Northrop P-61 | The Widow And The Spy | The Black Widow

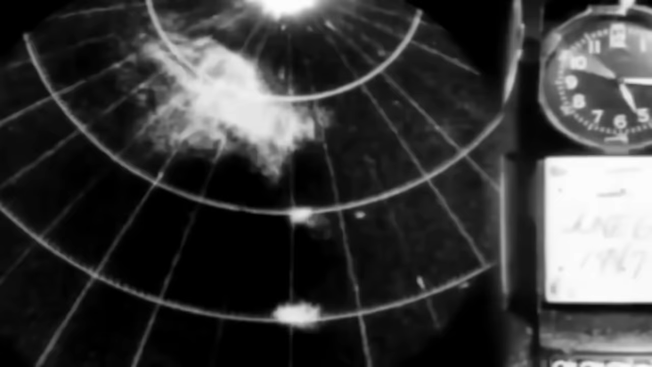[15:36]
This shorter wavelength enhanced accuracy, bedding interceptors within just 100 yards of intruders in total darkness.